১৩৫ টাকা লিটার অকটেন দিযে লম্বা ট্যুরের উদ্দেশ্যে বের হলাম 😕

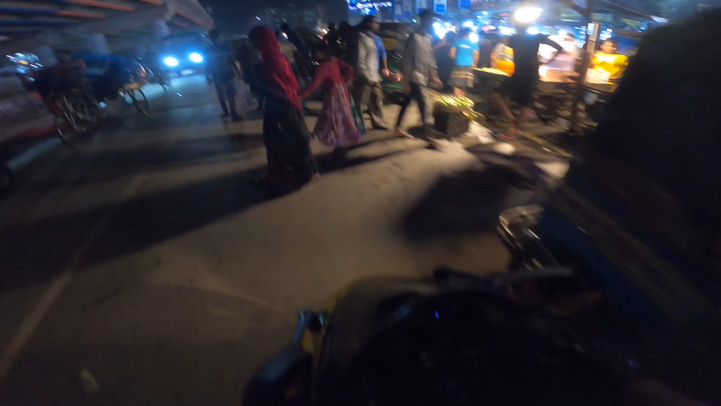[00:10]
এখন মনে করেন আপনি ফাইসে গেছেন ডান সাইডে, রং সাইডে, এখন আপনি যাইতেইব সামনে মামার আছে,
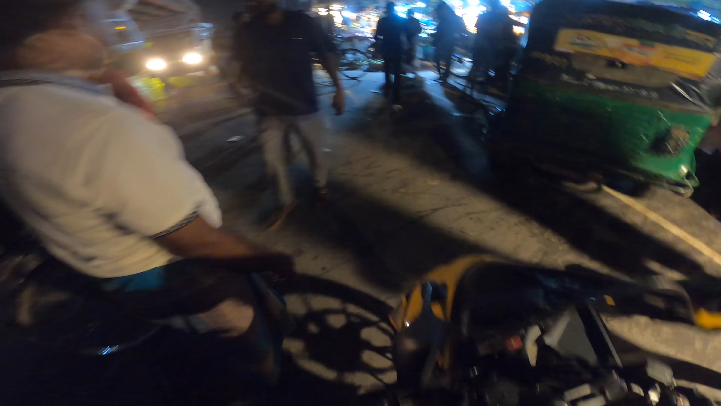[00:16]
সো তখন এই টেকনিকটা কাজে লাগাবেন, গাড়ি নামিয়ে ঠেলাই শুরু করে দিবেন।
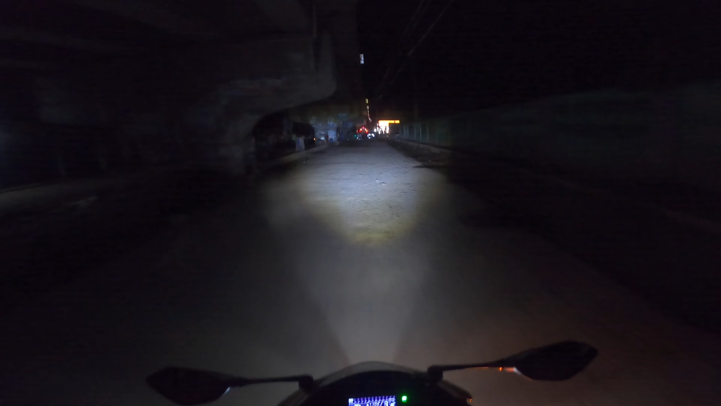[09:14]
আজকে ফ্লাইওভার ধরলাম না যেহেতু রাত হয়ে গেছে আর ফ্লাইওভার দরকার নেই, এমনিতেই চলে যাওয়া যাবে জ্যামজট ছাড়া।